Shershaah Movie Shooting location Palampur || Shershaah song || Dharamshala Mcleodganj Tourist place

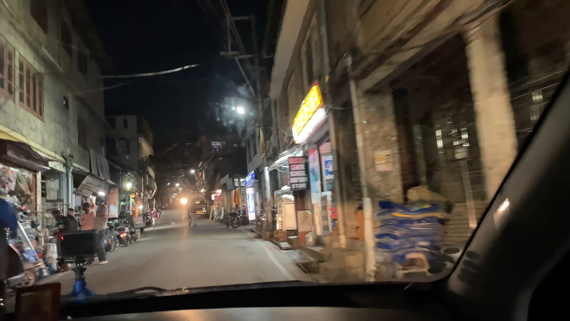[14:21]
और अभी हम इसके टॉप पॉइंट पे जाने वाले हैं, बहुत खूबसूरत टॉप पॉइंट पे, हमने गोप्रो लगा रखा है, लेट्स सी कैसा टाइम लैप्स आता है।
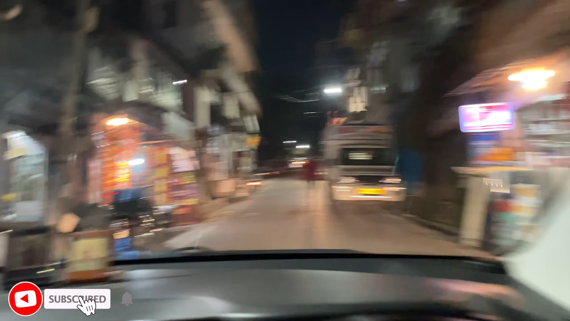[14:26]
तो अगर आपको टाइम लैप्स पसंद आए तो आप मुझे बताना,
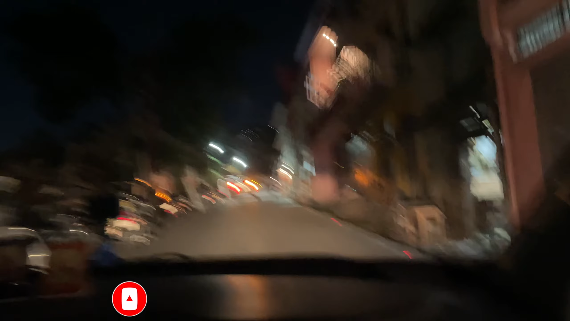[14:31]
मैं सारी सारी जगहों के ऐसे टाइम लैप्स निकाला करूंगा, क्योंकि मुझे बहुत खूबसूरत लगते हैं टाइम लैप्स देखने में, जो कोई नहीं दिखा पाता।
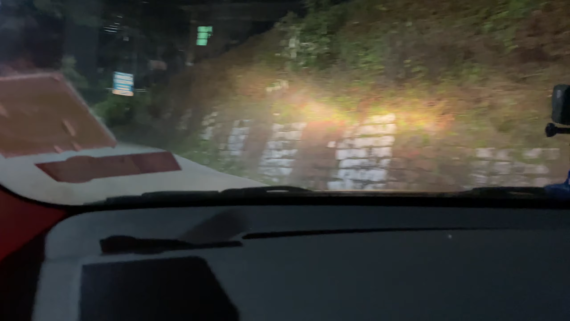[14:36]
कहते मोड़ छोटे होते हैं तो कटते नहीं, भाई साहब ये मोड़ है भाई, खड़ी चढ़ाई चढ़ाई खड़ी मतलब एक गियर से ऊपर जा ही नहीं रही,
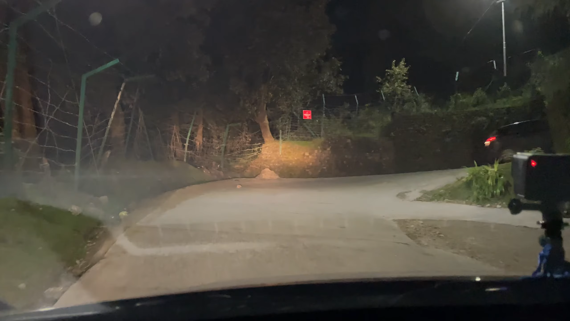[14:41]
देखो खड़ी चढ़ाई है, बिल्कुल खड़ी चढ़ाई है, ऐसी काट दी सीधी, ये है टॉप पॉइंट।
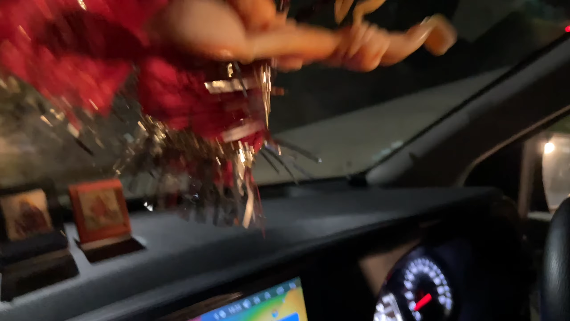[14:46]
ओ भाई गाड़ी पीछे पलट,
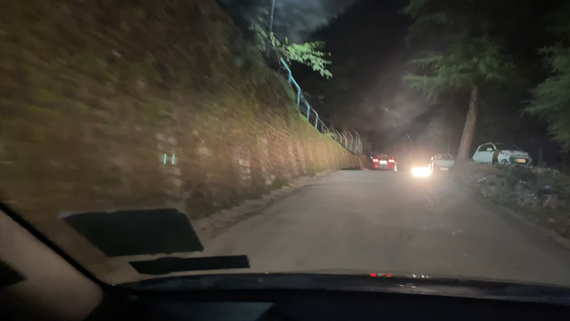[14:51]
रेस देते रहे भाई। और बहुत छोटा रास्ता है यहाँ, लोग नहीं आते नॉर्मल, यहाँ नहीं आते किसी को पता ही नहीं है। हाँ। ये जगह है नड्डी, अभी है नहीं आने वाली है।
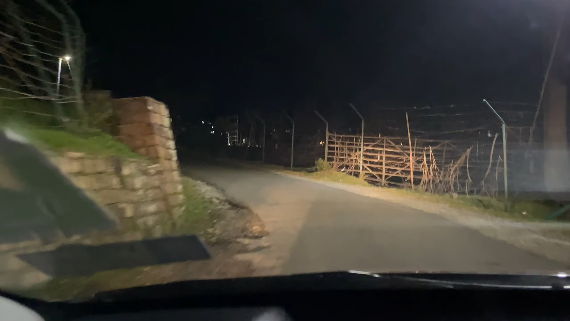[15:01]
हाँ, जाम जा रहे हैं जहाँ, उससे आगे गाड़ी का रास्ता ही नहीं है। ये ना डल लेक है प्रॉपर, मतलब अभी अंधेरे में दिखेगी नहीं लेक।